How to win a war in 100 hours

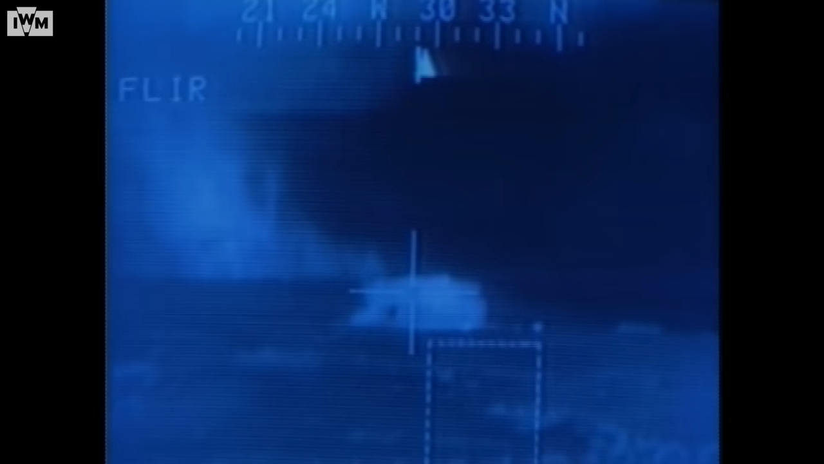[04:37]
First, coalition attack helicopters destroyed Iraqi radars, cutting a 20-mile gap through which strike aircraft could flow.
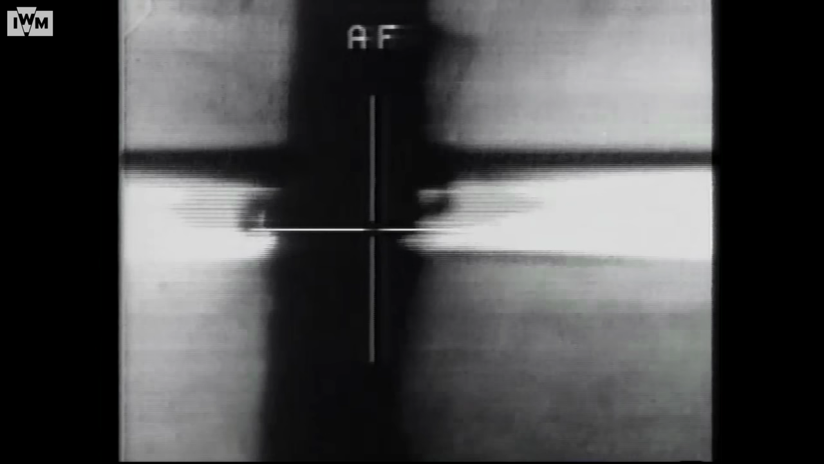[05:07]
destroying command and control installations with assistance from Tomahawk missiles launched by US ships in the Gulf.
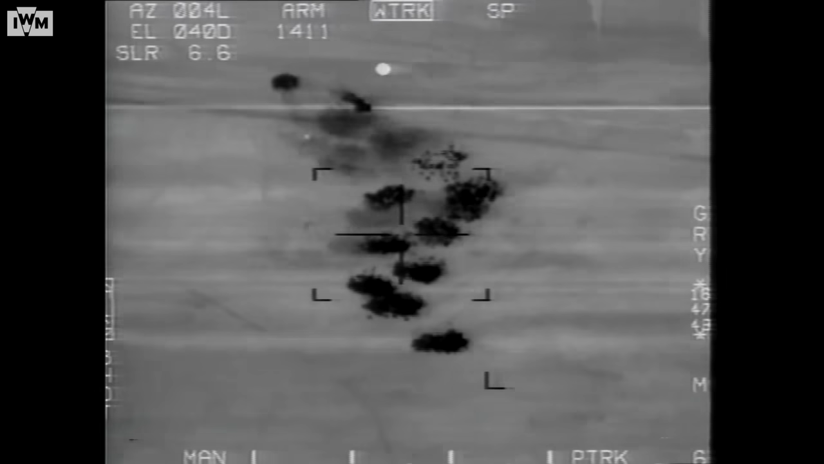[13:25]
On G-3, the Iraqis attempted more, piecemeal counter-attacks,
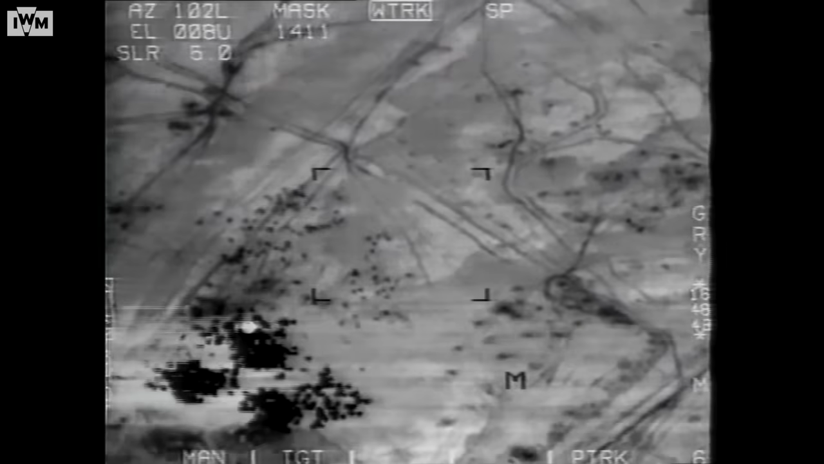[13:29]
but American cluster munitions and A-10 warthogs brought these to a quick standstill.